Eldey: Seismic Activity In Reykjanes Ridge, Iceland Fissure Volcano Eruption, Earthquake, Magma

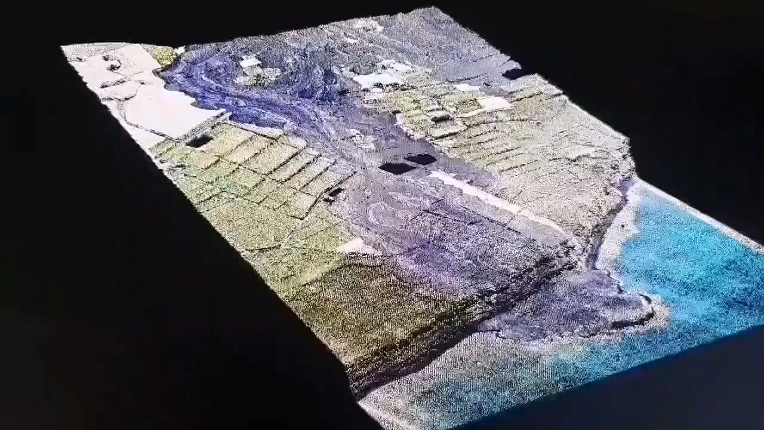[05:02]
This is a 3D model we have created. And it shows the lava flow, where it ended up on the sea.